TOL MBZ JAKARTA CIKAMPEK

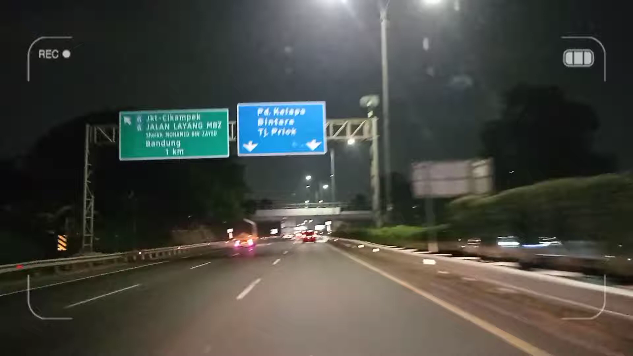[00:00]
Bismillahirrahmanirrahim. Assalamualaikum teman-teman semua. Kembali lagi di Arifin Anak Channel. Kali ini kita mau ajak teman-teman buat mengikuti perjalanan kami dari Jakarta menuju Bandung. Kita akan melewati Jalan Layang MBZ atau Syekh Muhammad bin Zaid. Nanti jalan di depan kita akan diarahkan untuk melalui jalan sebelah kiri teman-teman untuk memasuki Jalan Layang MBZ-nya.
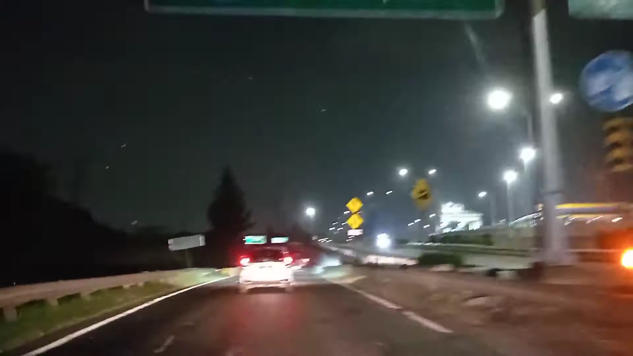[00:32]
Lanjut kita masuk Jalan Layang MBZ teman-teman, kita masuk sebelah kanan ya.
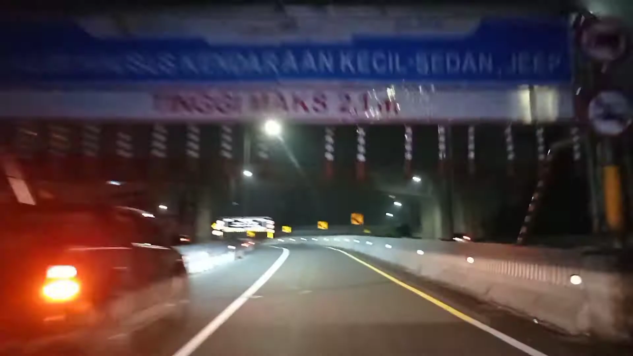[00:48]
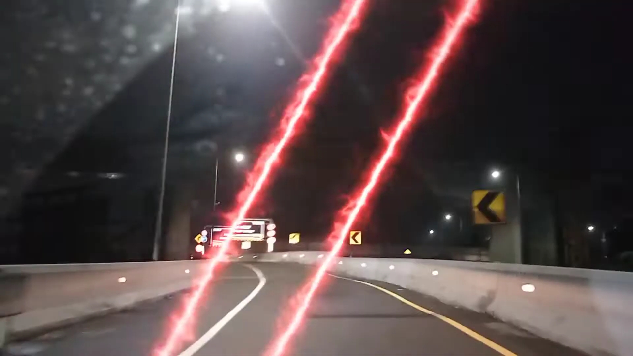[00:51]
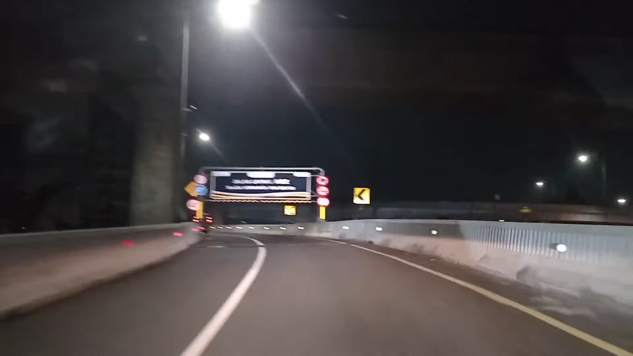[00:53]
Ini dia teman-teman pintu masuk Jalan Layang Syekh Muhammad bin Zaid teman-teman.
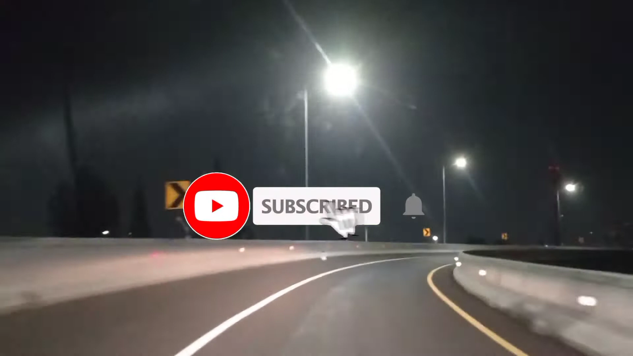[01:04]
Oh ya teman-teman, jika ada pertanyaan bisa tuliskan pertanyaannya di kolom komentar ya. Oh ya, ini aku juga ada video di waktu siangnya nih lewat Jalan Layang Muhammad bin Zaid teman-teman.